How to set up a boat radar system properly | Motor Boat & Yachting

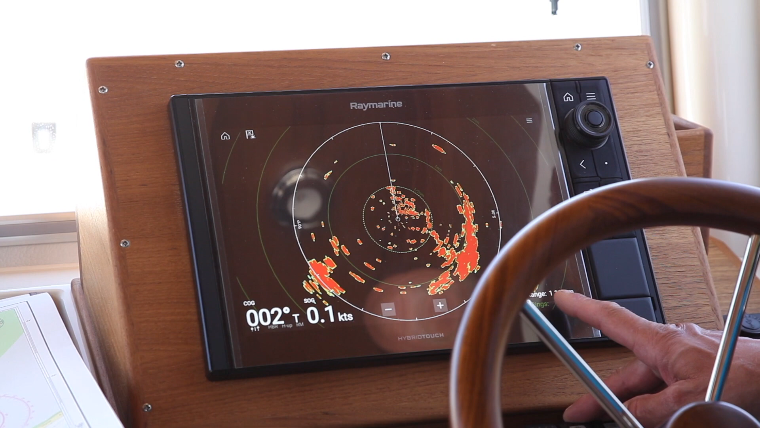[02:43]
So it's saying one and a half miles. So that means from the centre of the screen to the top edge is one and a half miles. And then the range rings are half a nautical mile. So each one of these that's a half, that's a whole and that's one and a half. So each range ring is half a mile apart. And that allows you to judge very quickly the distance of something.
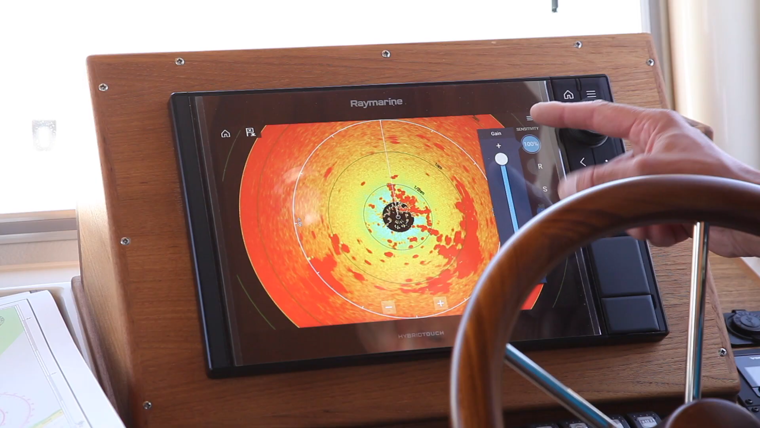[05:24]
On here we do it the other way round. We turn it up till we got full noise and then we turn it down a bit till we get some clarity in the picture.
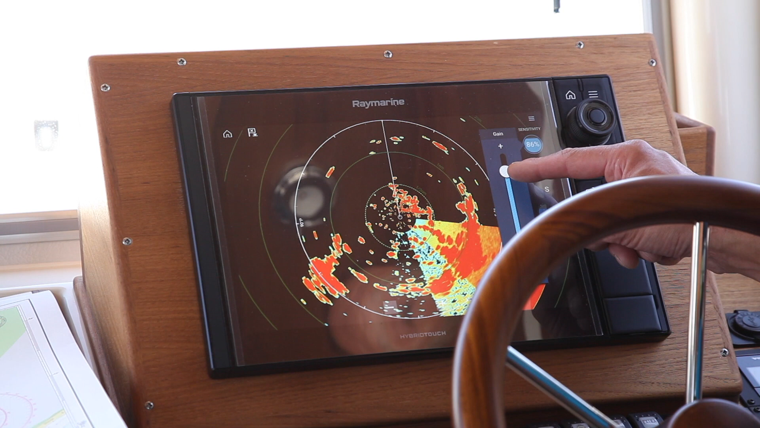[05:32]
So around about 80% those things are down here a little bit hard. If I come down a little bit more you'll start to see a little bit of a softening. And that auto at 63 was about right. If I come down a bit more we start to lose things. So on this set in these conditions auto was pretty good. Rain clutter. That's the next one down of our choices. What does that do? Well if it's raining what it does is it takes the returns and tries to ignore the
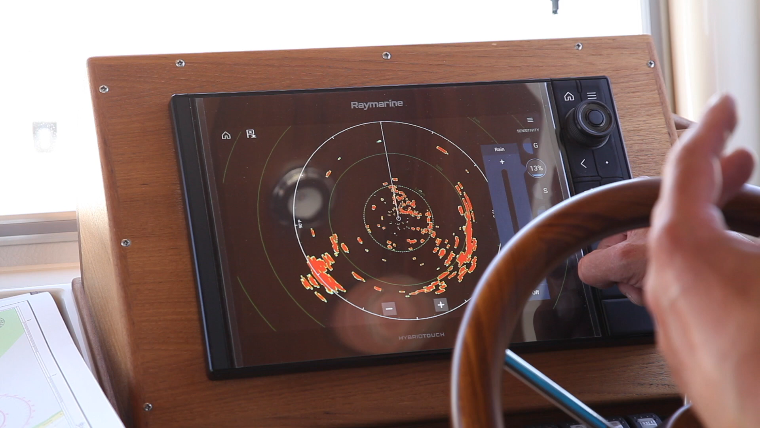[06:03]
bit that's around you by eliminating the rain because the rain will appear as a soft target a bit like cotton wool on the screen.
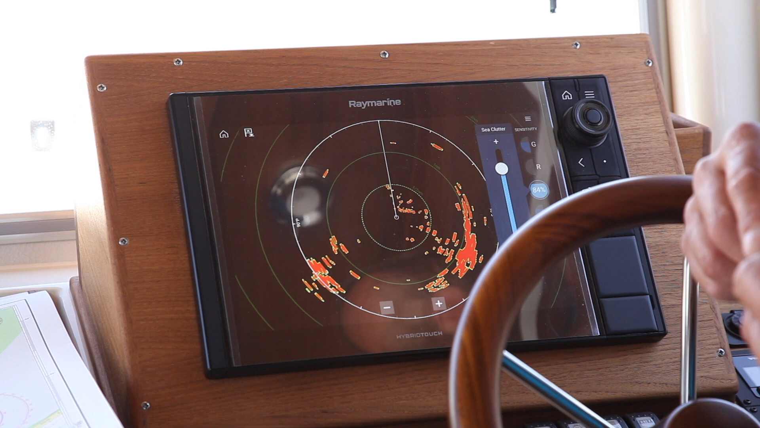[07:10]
But again if you go too mad you can quite quickly make it terribly safe by making real things disappear. So again use with caution. Nowadays on most sets of an auto built within the last five years I tend to say auto is pretty good.
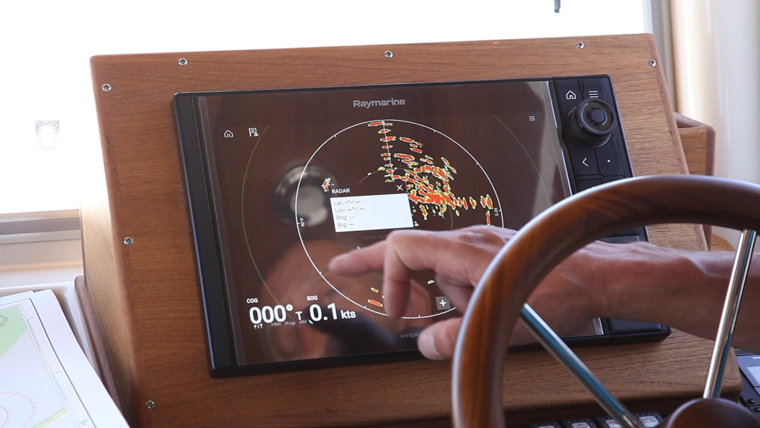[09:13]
So if I just touch and hold on this one we get a little menu and now I can put the VRM and EBL there combined on this and it says that we have 0.37 of a nautical mile to that object and it's 61 degrees to port off my heading line.
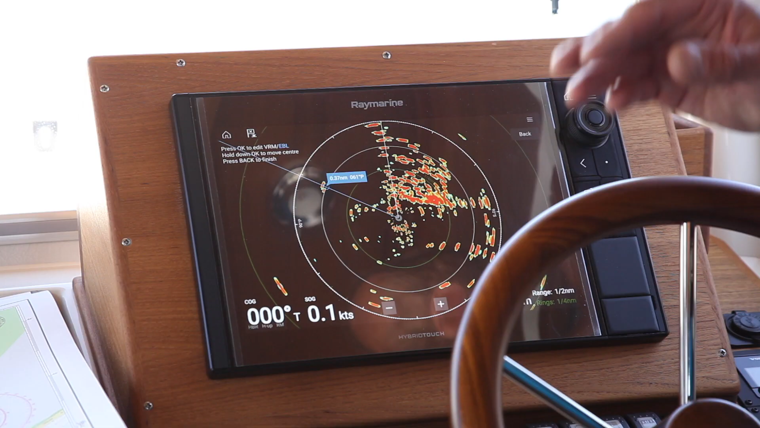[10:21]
If the target is dropping in front of the line so it's coming down this side